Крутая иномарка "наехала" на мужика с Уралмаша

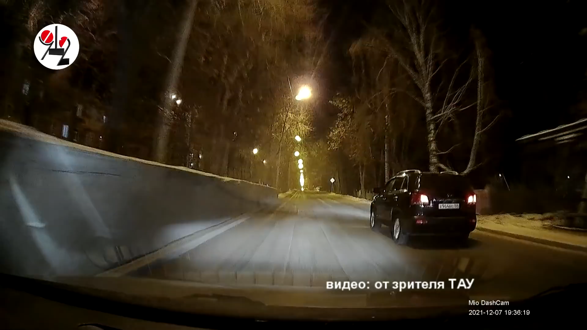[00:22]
Какой породы был тот, что въезжал во двор, доподлинно неизвестно. Александр Александрович именно так отрекомендовался. Автор видеозарисовки с натуры об этом скромно умолчал, сакцентировав все внимание на том, что дорогу ему не уступила крутая черная Toyota Camry с блатными номерами и с двумя гражданами из ближнего зарубежья в салоне авто. Как полагает Сан Саныч, именно она должна была двинуться задним ходом, уступив ему дорогу. Руководствуясь правилом правой руки, уверял хозяин регистратора, приславший видео в редакцию ТАУ,
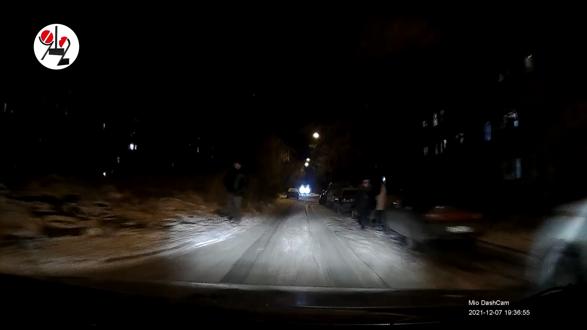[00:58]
добавив, что он человек неконфликтный и на провокации не поддается. Потому он отъехал метров пять назад и, зарулив в карман, пропустил черную иномарку. В комментариях Сан Саныч вопрошал, дескать, у нас что, чем круче машина, тем ближе 90-е?
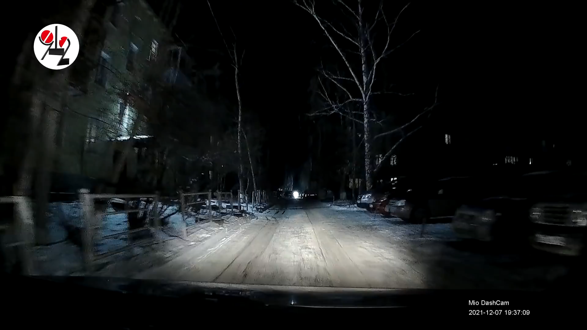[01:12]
Хотя, если судить по голосу комментатора, в лихие 90-е он был лишь подростком, а повзрослев уралмашевский мужчина, в адрес неуступчивых, как он сам называл граждан из ближнего зарубежья, на нервяках отпустил так много нелестных и непечатных реплик,